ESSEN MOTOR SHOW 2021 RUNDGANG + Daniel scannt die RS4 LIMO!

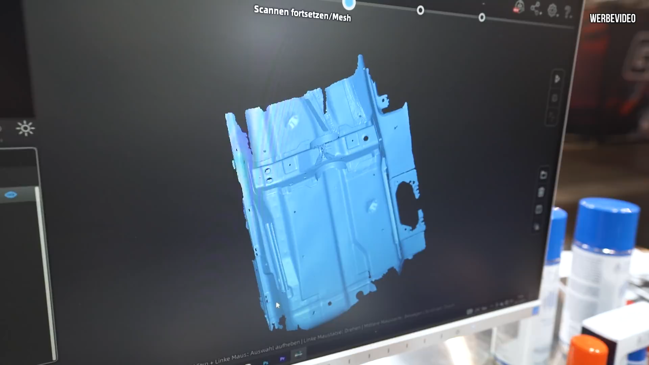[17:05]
Ja, für uns ist halt wieder mal wie gewohnt der Bauraum interessant, ne? Dass wir wissen, wo wir hin müssen oder wie weit wir nach rechts müssen.
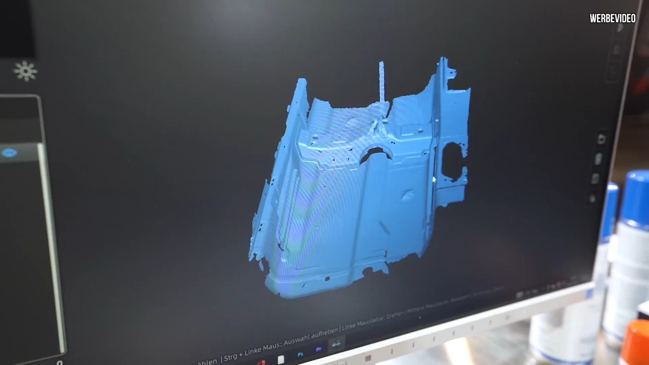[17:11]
Hier ist die Lenkradmittelstellung.
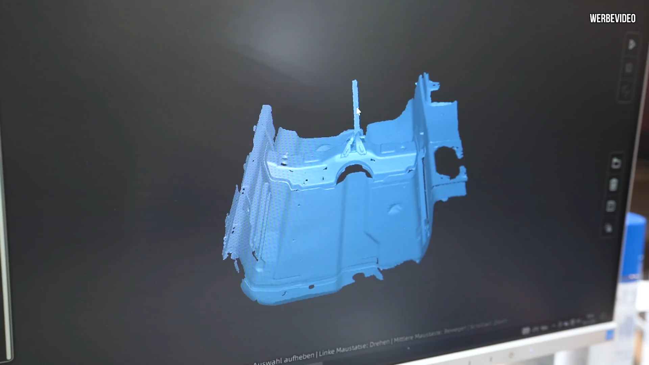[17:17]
Das heißt, da weiß ich, okay, das ist deine mittige Sitzposition und daraufhin kann ich die Konsole jetzt wieder ausrichten. Ah, okay. Du machst da immer direkt was rein, hier? Ja.
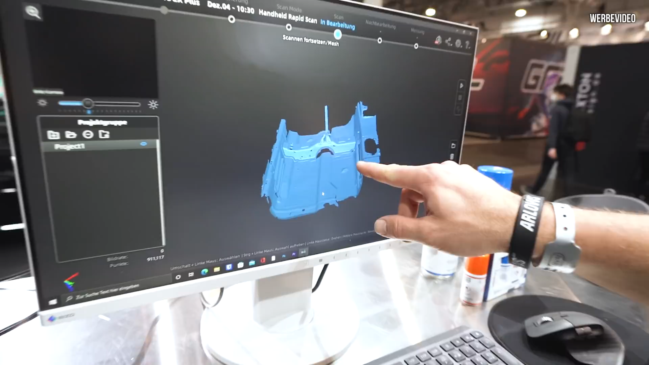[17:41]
Die Details hinbekommt, ne? Das ist ja noch nicht das Detailreichste. So, jetzt kann ich dir kurz zeigen, das ist ja noch nicht die High-End-Auflösung, ne? Wenn das als offenes Modell, jetzt rendert der halt wieder.
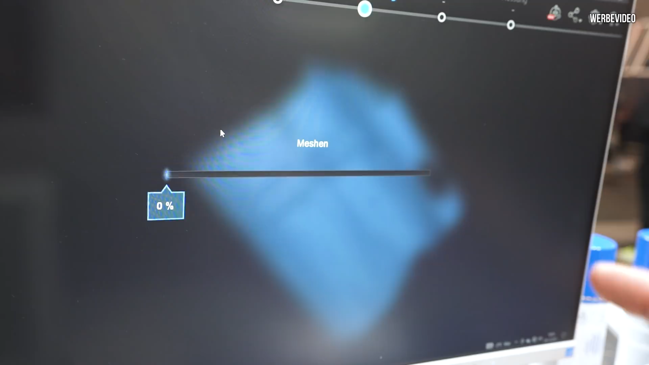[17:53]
Aber gleich kannst du sehen, wie krass detailliert das ist.
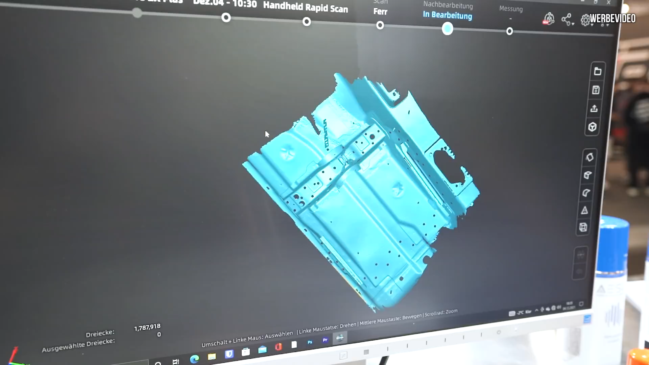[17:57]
Jetzt ist es schon fertig, guck mal. Ja, krass. Sieht aus wie so, sieht fast aus wie ein Bild, ne?
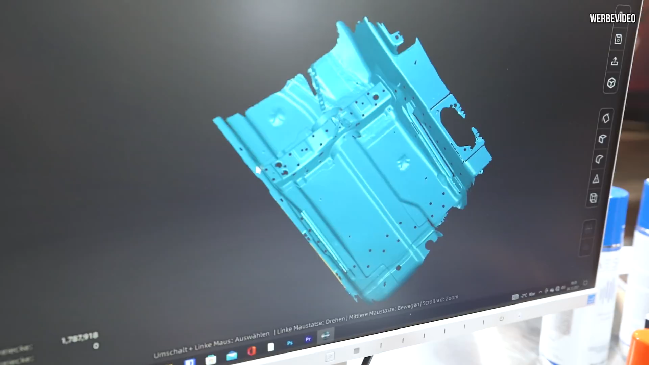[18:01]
Ne? Auch, ah, das wird Mike doch wieder gut sehen, seine Dichten hat, die er da gesetzt hat. Ja. Auch direkt mitgescannt.
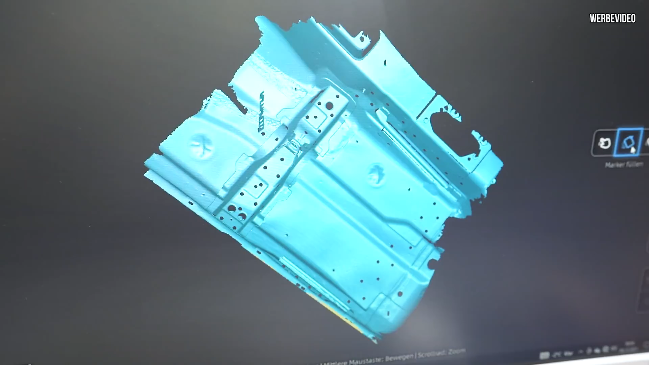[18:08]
Jetzt können wir die Marke noch schnell füllen. Annehmen. Das geht auch rückgängig.
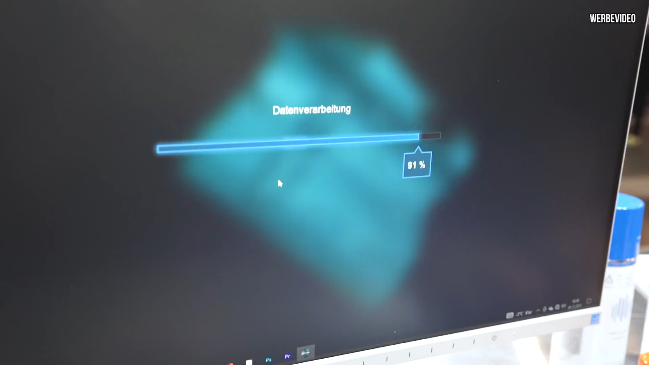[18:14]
Also diese Tracking-Points, die werden dann als Löcher dargestellt. Siehst du, und dann schließt er die. Ah, das sind Punkte, die aufgeklebt sind? Genau, genau, ja. Hier siehst du das noch.
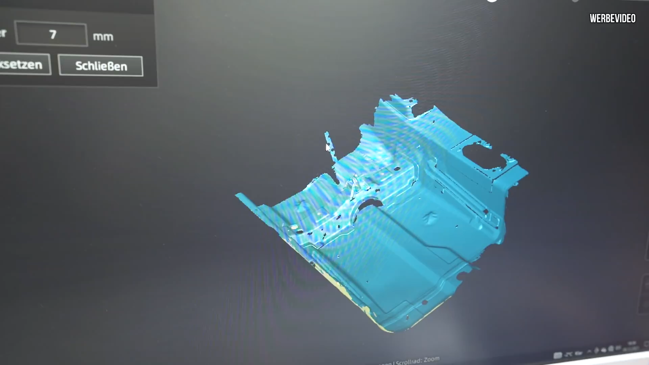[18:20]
Da nimmt er die nicht weg, weil das muss er nicht. Ja, mega.
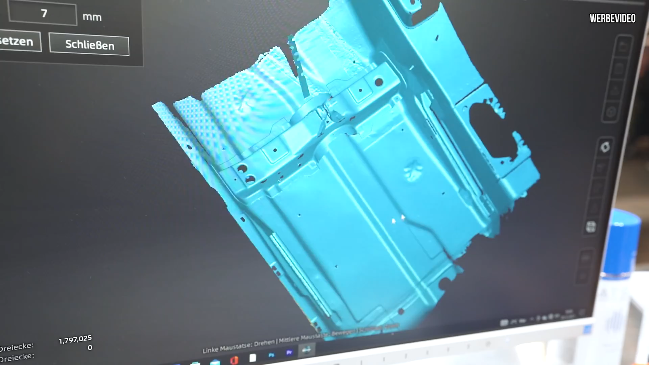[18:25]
Okay, das heißt, du kannst mit deinem Team jetzt in diese Zeichnung einfach die Konsole rein konstruieren. Ja.